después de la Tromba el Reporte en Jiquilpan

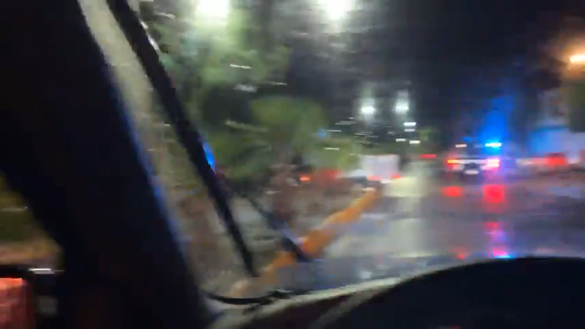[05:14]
También lo que es la calle Justo Sierra, hacia abajo, hacia lo que viene siendo allá hasta la Fajardo, que todo está
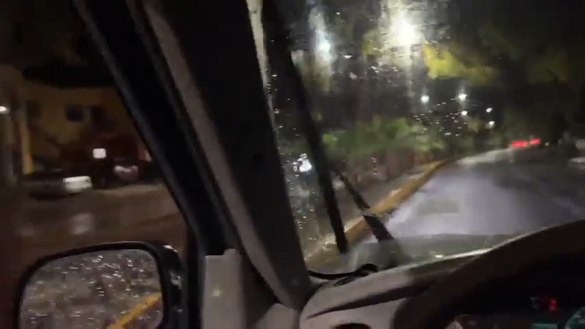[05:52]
Todo el agua se ha ido por la Profesor Fajardo. Y bueno, lo difícil que es el acceso para esta parte. Vamos a bajar por aquí para tratar de documentarte lo que viene siendo la avenida Fajardo, que nos decían que el árbol había caído cerca del gimnasio de Servín.
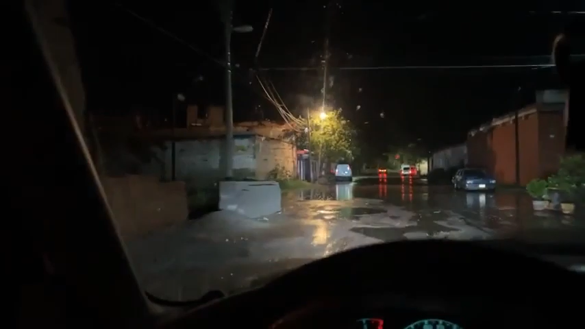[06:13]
Y bueno, esta calle que también, la Pino Suárez, que está hecha a pedazos, pero pues bueno, que ahorita ni los baches se ven.
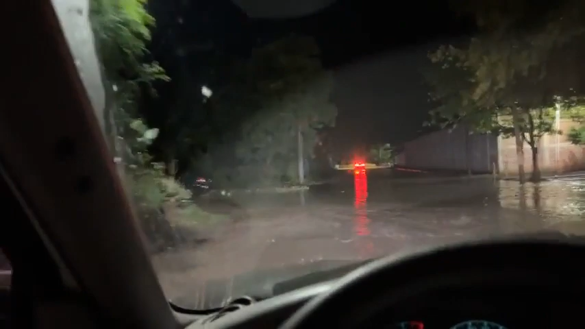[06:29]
Y la Profesor Fajardo, que está pues completamente inundada también. Vamos a
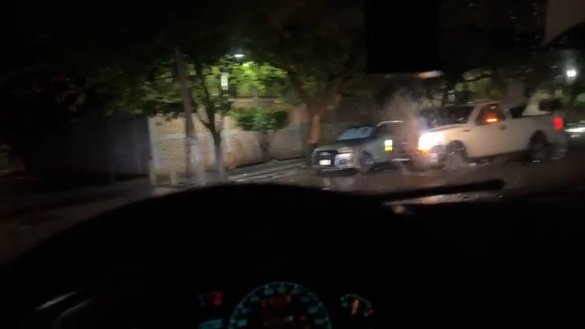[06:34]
acercarnos un poco para tratar de documentarte
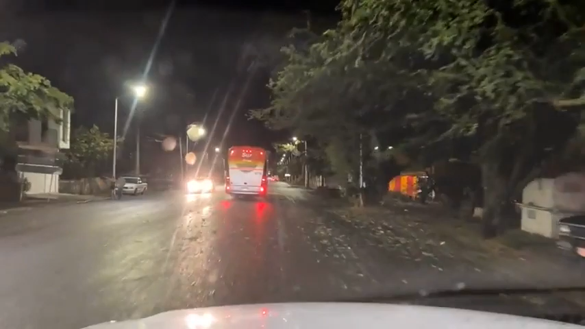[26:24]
Y vemos algunas hojas tiradas, algunas ramas. Desde luego inundada aquí lo que viene siendo la jefatura de sector. Nos dicen también que se cayó un árbol aquí a la vuelta, aquí cerca. Es hacia donde vamos. Amigo, estamos en vivo, a tus órdenes.
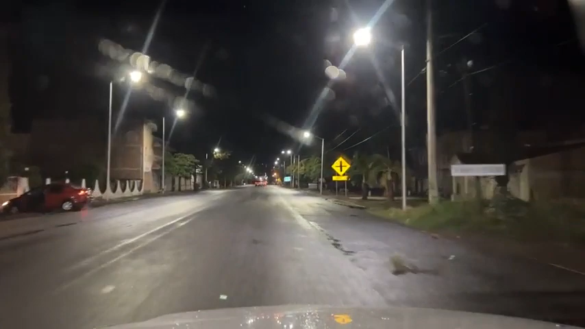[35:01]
Las calles, pues bueno, déjame, ya que estamos por aquí cerca, mostrarte que sí hay afectaciones, las de costumbre, en materia de inundaciones.
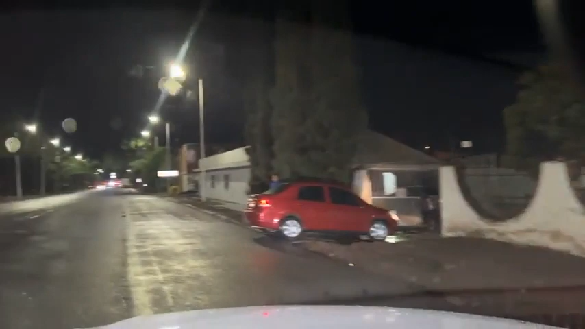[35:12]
Déjame meterme aquí por la calle Adolfo Ruiz Cortines para que puedas ver que nuevamente se ha inundado
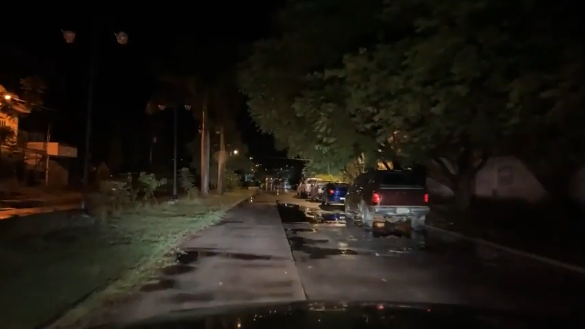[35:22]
esta parte de la selva, pues lo que se le conoce como la selva, que hay afectaciones.
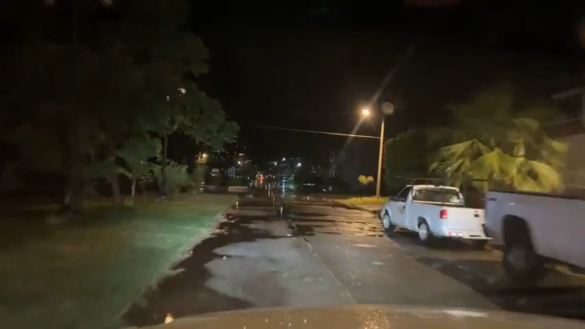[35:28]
Aquí ya, desde aquí ya iniciamos, hay encharcamientos pues importantes. Y desde luego, pues todo lo que viene siendo la parte de Águilas 8.
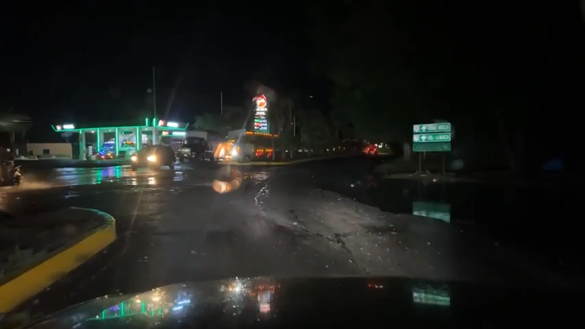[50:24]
Las rutas que puedes usar, ya puedes usar la avenida Las Palmas hacia el centro de la ciudad, es decir, de sur a norte.
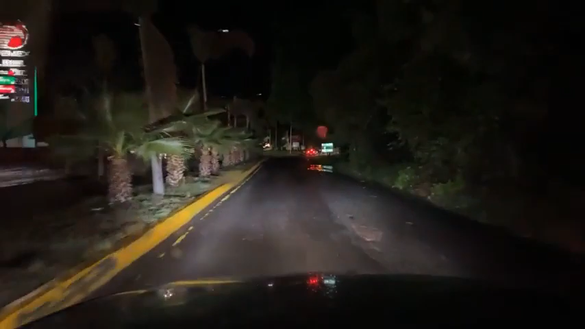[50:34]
Ya puedes usar la avenida Lázaro Cárdenas también. La gasolinera ya en este momento ya bajó todo el nivel.
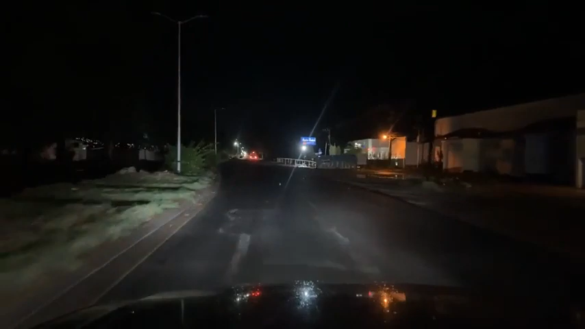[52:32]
Afortunadamente ya ha bajado el nivel de agua. Ya podemos ver, aquí justamente es el cruce de los dos drenes. Ya ha bajado los niveles de agua. Y pues bueno, vamos a retornar
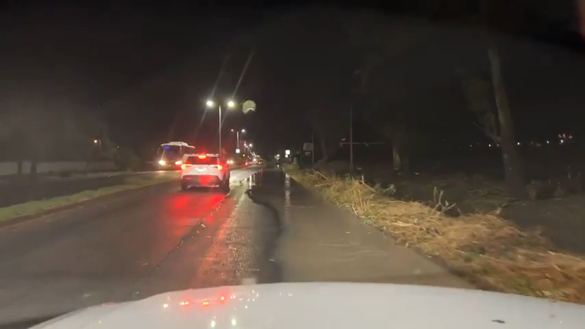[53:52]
Este es el dren que precisamente saca el agua de la ciudad, y ya va completamente lleno, va desbordando en esta zona. El tapón se ha generado aquí un poquito más adelante, justo donde hay un fraccionamiento. Se ha generado el tapón y es lo que ha provocado que se haya desbordado y que esté sobre la cinta asfáltica. Aquí también, justo antes de llegar a los federales, viniendo, hay unas ramas que están sobre el carril de baja.
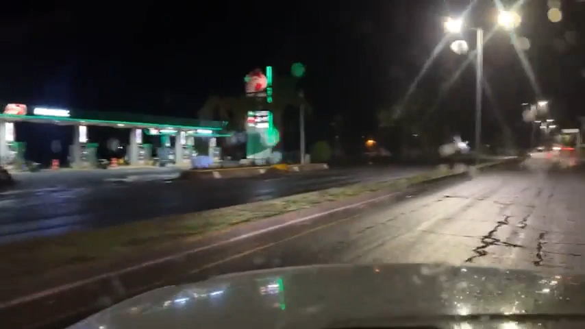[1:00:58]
Vamos hacia allá, vamos hacia Totolán. Vamos a agarrar velocidad de crucero. Vamos a ir un poquito más acelerados hacia Totolán. Vamos a agarrar obviamente la parte del centro.
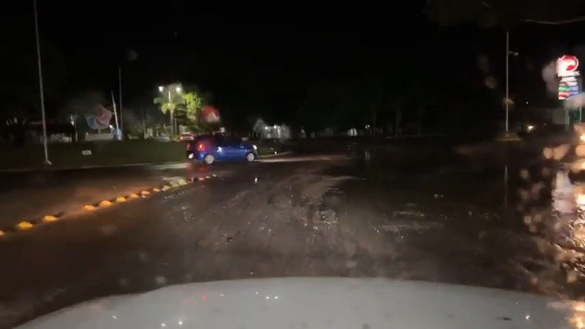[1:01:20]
Está todavía con encharcamientos y con algunas afectaciones,
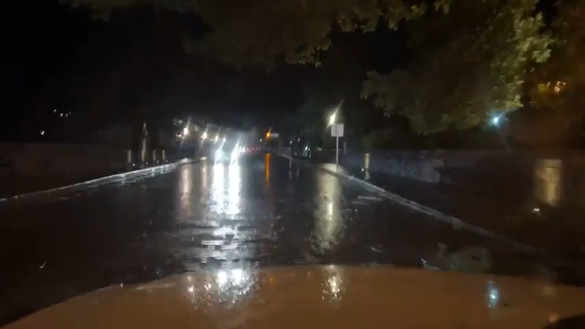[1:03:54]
Algunas ramas se le han caído. Vamos a llegar ya a la glorieta del Gallito.
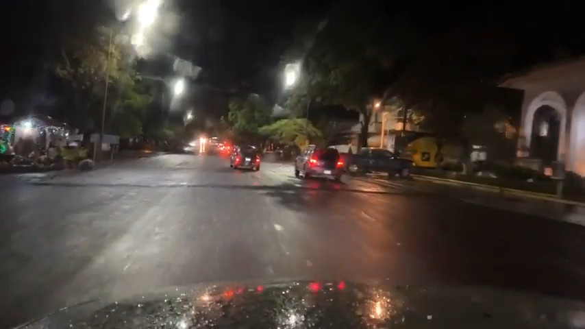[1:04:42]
Afortunadamente cayó en las partes bajas de la ciudad. Y bueno, estamos llegando al Cebetis 12.